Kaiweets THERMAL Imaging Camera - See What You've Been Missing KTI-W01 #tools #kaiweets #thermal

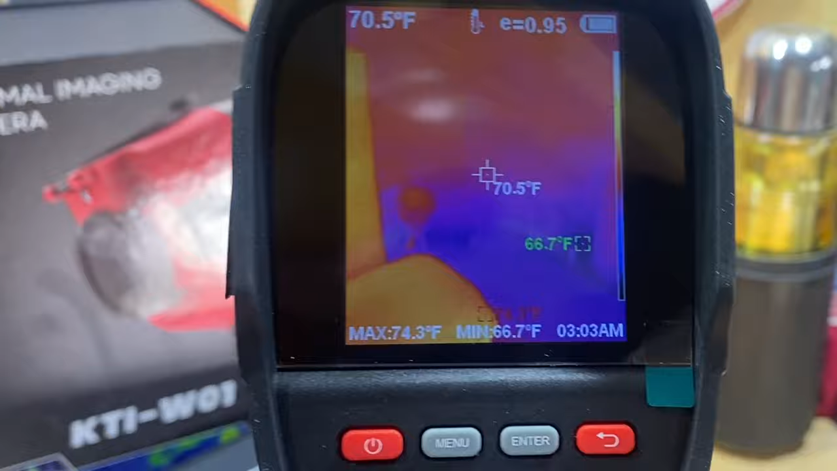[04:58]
On screen: spot 70.5°F, max 74.3°F, min 66.7°F
again you're going to go into menu you're going to have photos so you can scroll through the
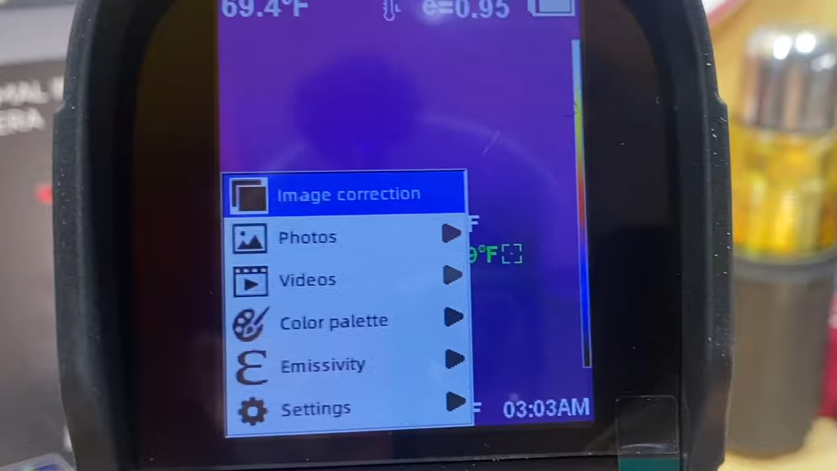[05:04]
photos that you've recently taken i'm not sure if i've got some stored on here or not i'm going to
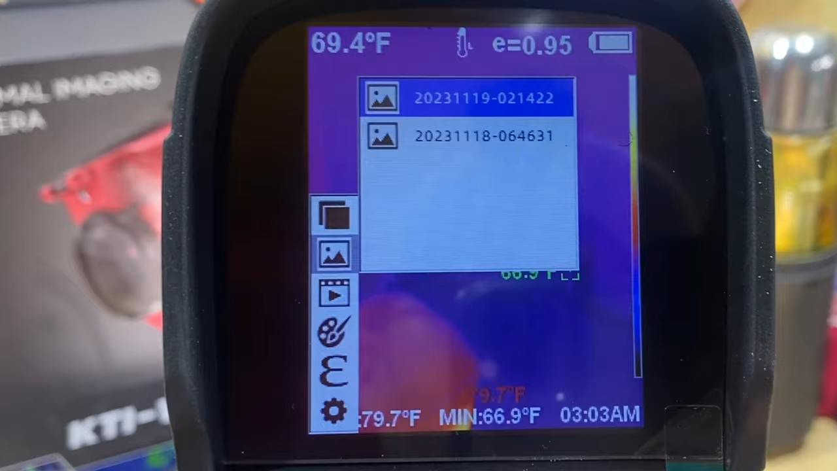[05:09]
On screen: min 66.9°F
check yeah so i have a few so i can go in and i can look at this photo there's one of the photos that
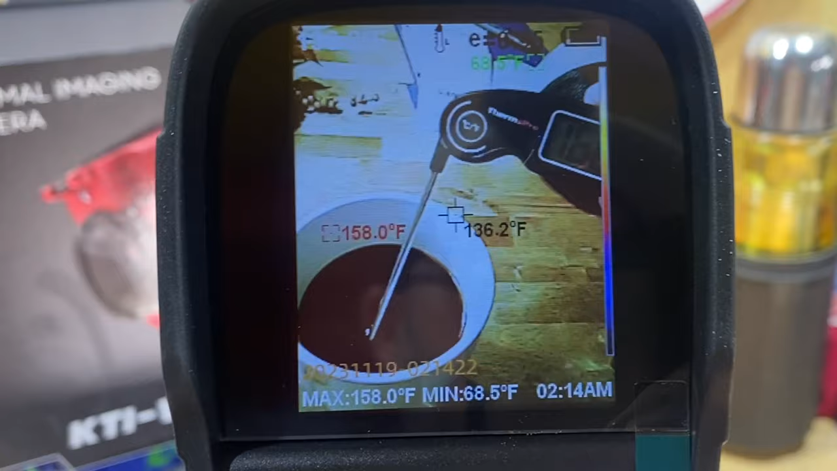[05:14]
On screen: spot 136.2°F, max 158.0°F, min 68.5°F
i'll show you in a minute and then we'll back up and then you can also do the same thing on your videos
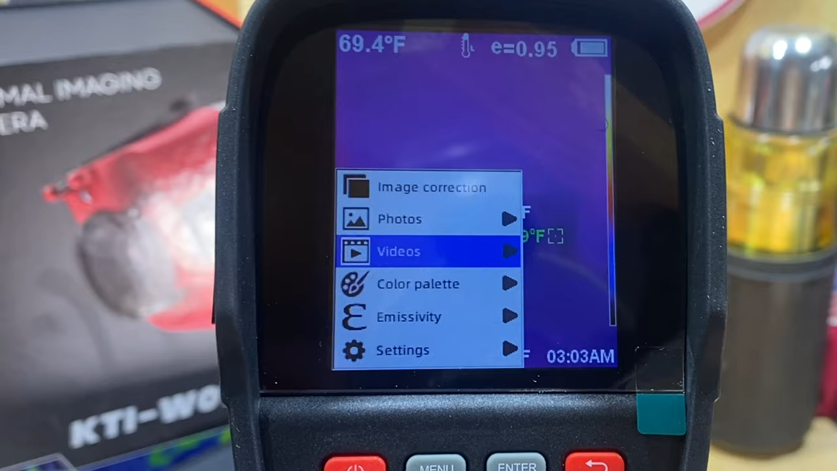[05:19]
then you get into the color palette section there are several different color palettes that you
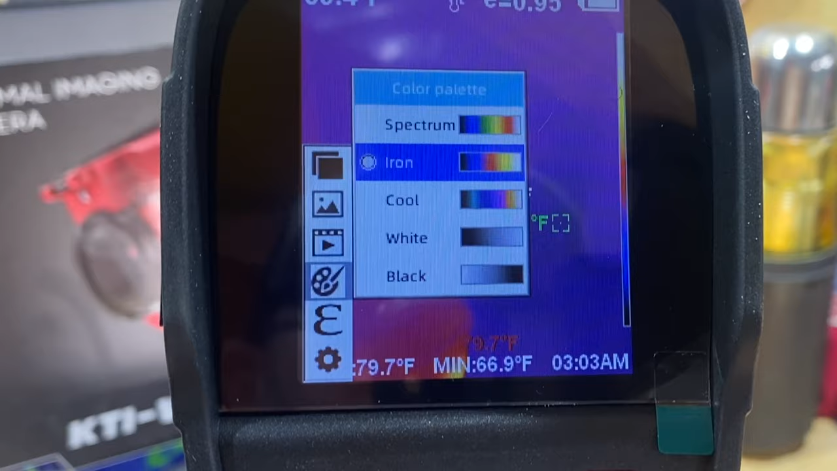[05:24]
On screen: min 66.9°F
can choose from iron is probably your typical one that you're going to use you have spectrum which
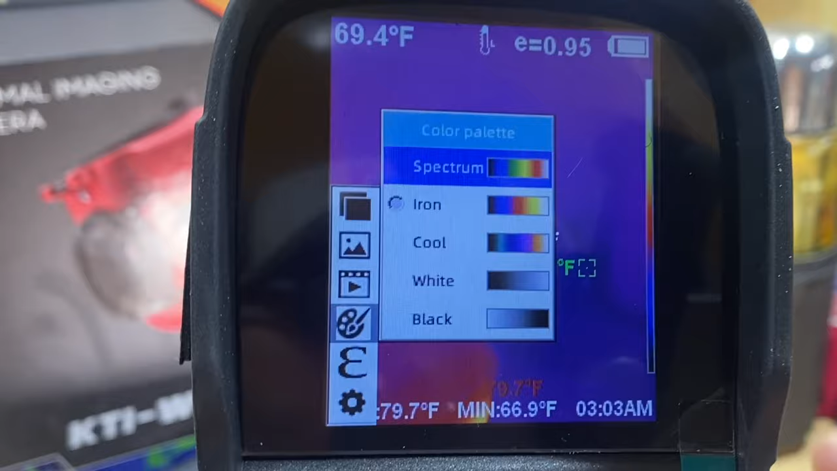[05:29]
On screen: spot 69.4°F
uses more colors cool white and black you can cycle through those as
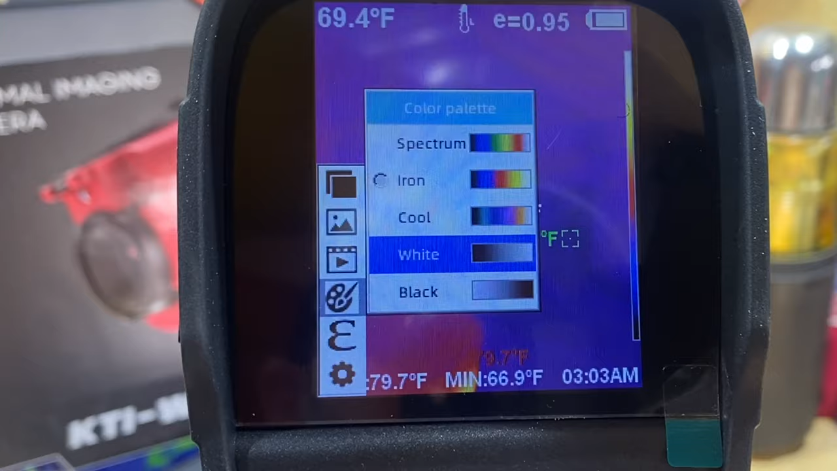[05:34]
On screen: min 66.9°F
you go through there i think i've got one in a little bit that i'll show you that is in white then
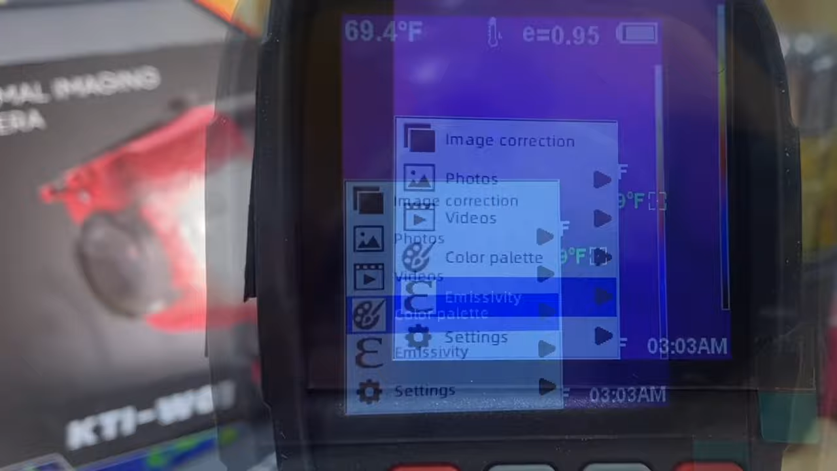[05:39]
the next thing you have is emissivity which you can basically change the setting on this i'm
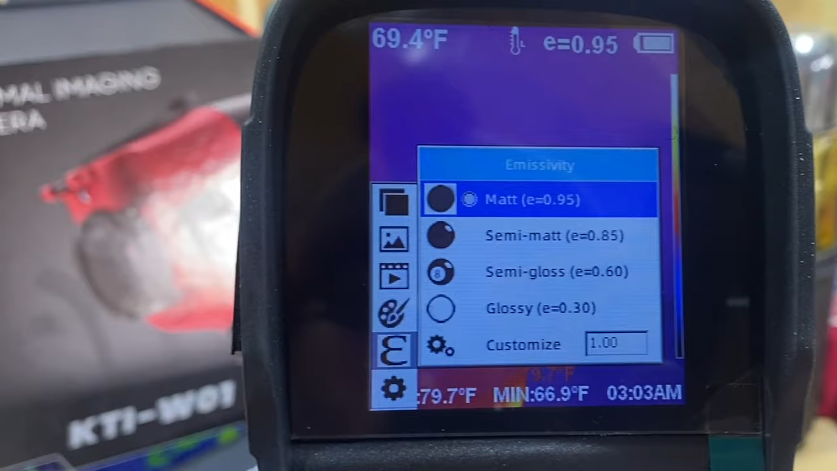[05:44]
On screen: spot 69.4°F, min 66.9°F
not a expert in this so i couldn't tell you i know this 0.95 seems
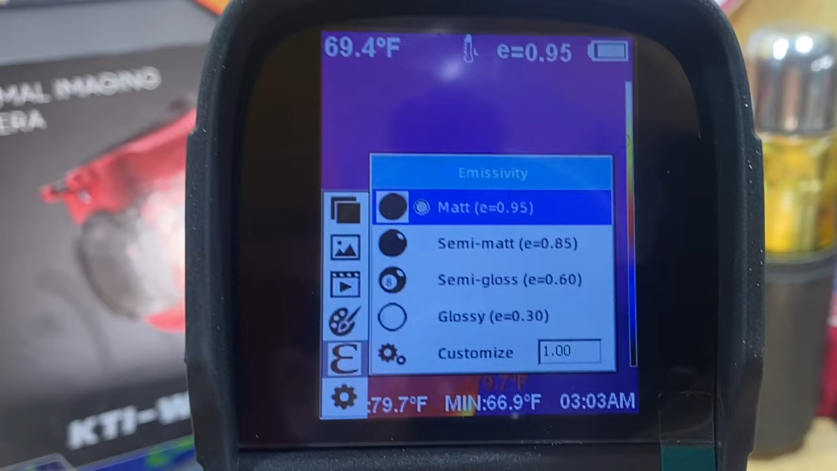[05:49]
On screen: spot 69.4°F, min 66.9°F
to be the typical and then everything else and they've got it in the user manual so basically what that is
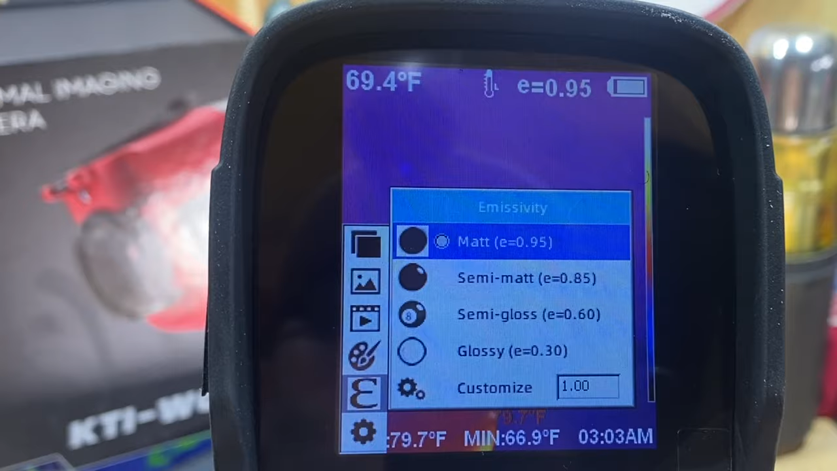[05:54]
On screen: spot 69.4°F, min 66.9°F
if you know kind of what the emissivity is of whatever it is you're checking whether it's wood
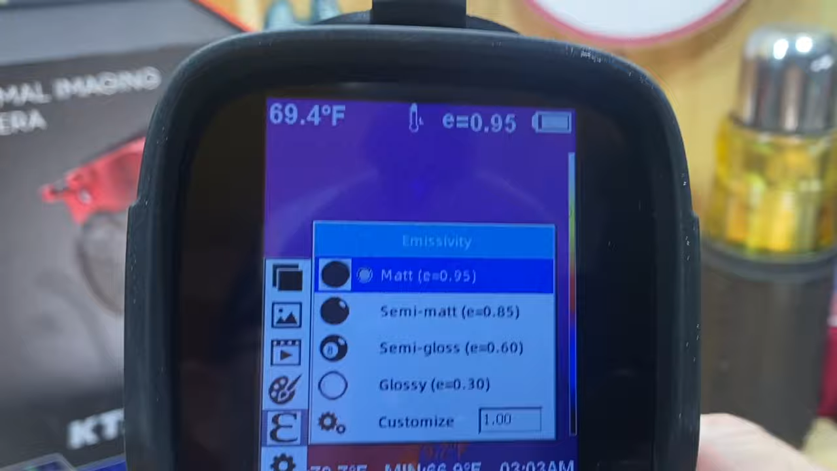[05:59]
On screen: spot 69.4°F
concrete whatever you can change this setting and it kind of will give you a more accurate measurement
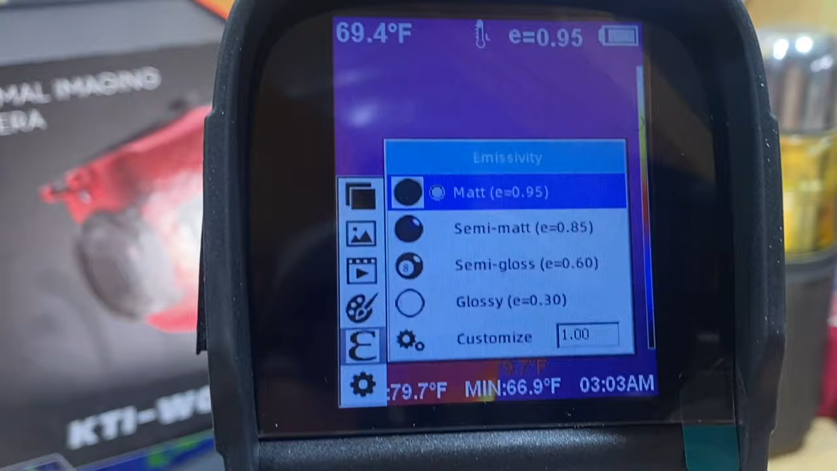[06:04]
On screen: spot 69.4°F, min 66.9°F
is how it's mentioned inside the user manual again i'm kind of new to thermal imaging so
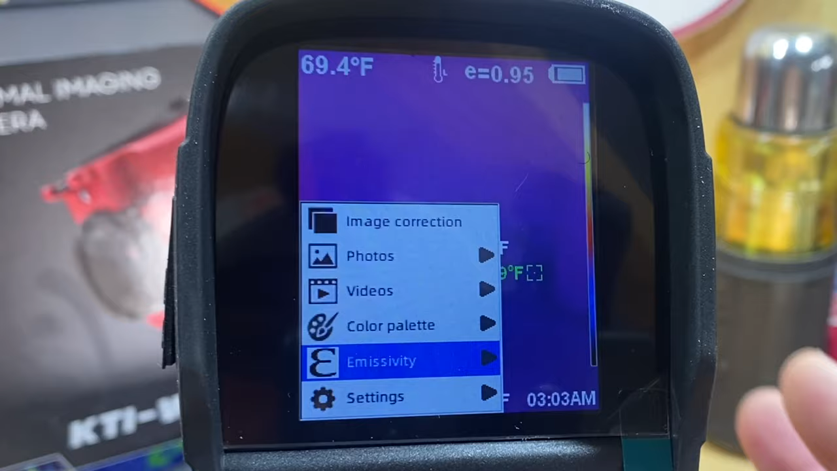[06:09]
i'm just going through this and i have nothing else to compare this to but i feel like it's a pretty good one so
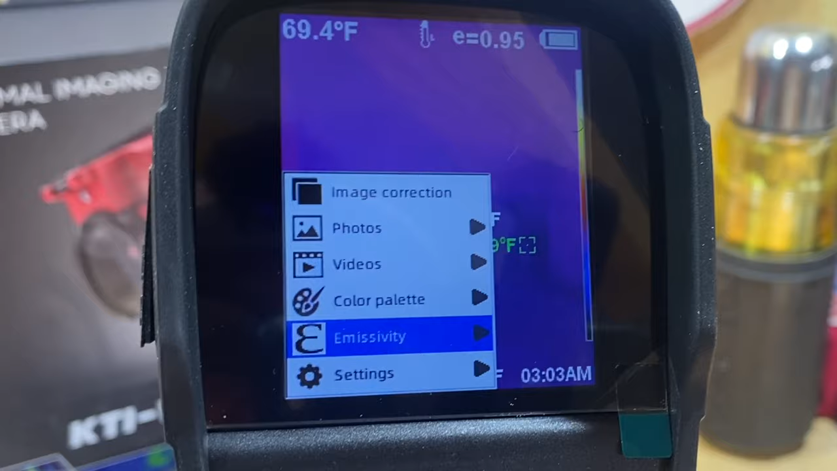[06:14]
far in the amount that i've used it so then you can get into settings you have auto